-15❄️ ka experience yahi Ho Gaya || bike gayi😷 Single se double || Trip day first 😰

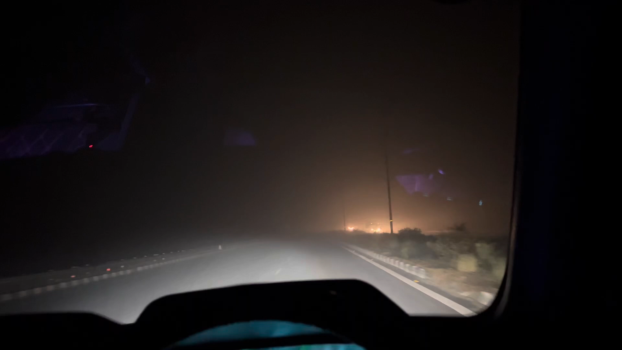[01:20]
देखो उपर करते तो कुछ भी नहीं देख रहा और ऐसे कोरे में वो बाइक पे चल रहा थार � दो में लागा बाइक पहलते हैं घड़ा अज भी घुड़ा वाक उटाय आज रुका है क्योकहिए मैं पैटरी डलबाने रुक जाता और एक